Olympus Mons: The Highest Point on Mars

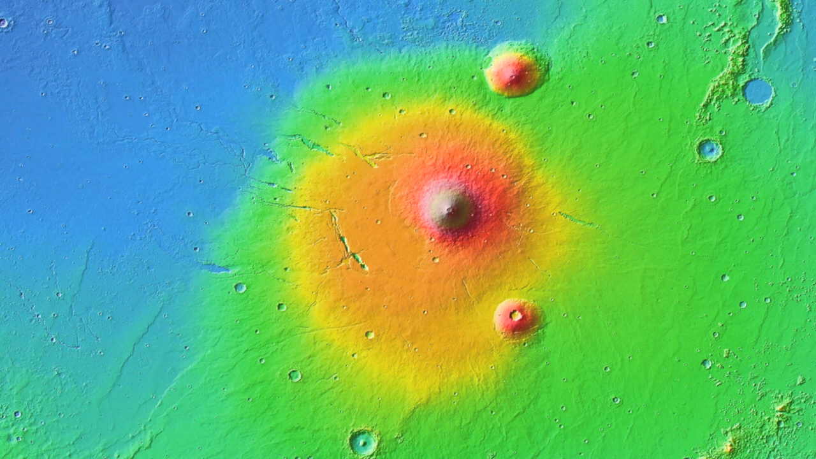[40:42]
this is the second largest volcanic area on Mars. In addition to the volcanoes, it is also home to several other interesting features,
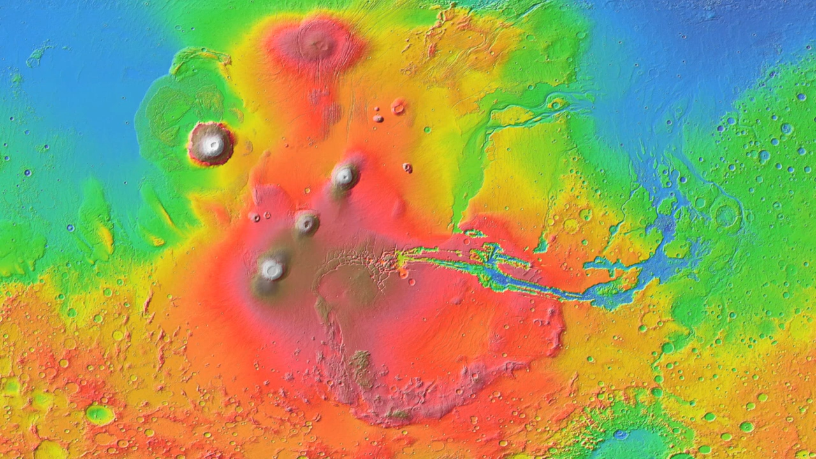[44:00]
This massive dome is also known as the Tharsis Rise. It would be noteworthy even if it was not home to several Martian high points.
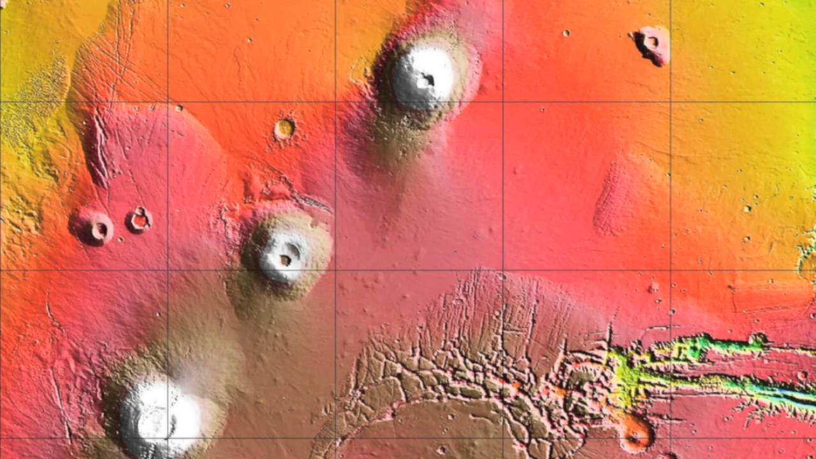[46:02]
like the Hawaiian Island and Emperor Seamount chain. If there is a challenge to be had in climbing the giants of the Tharsis Montus,
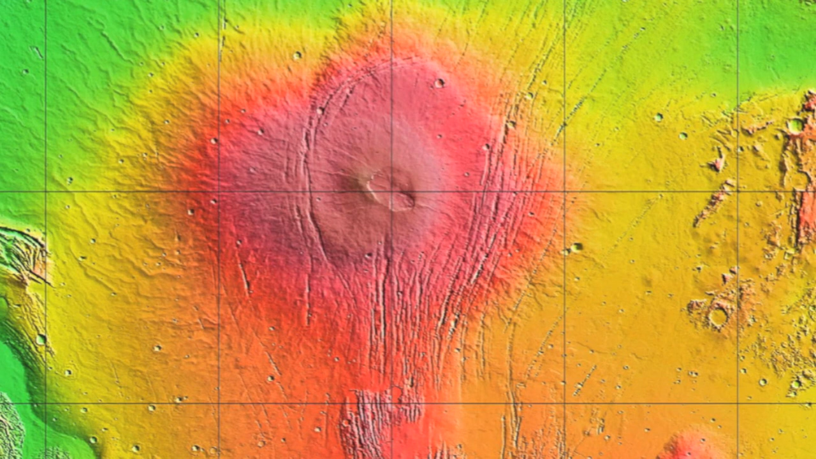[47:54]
That said the climb to the top of this ancient rune should be pretty easy.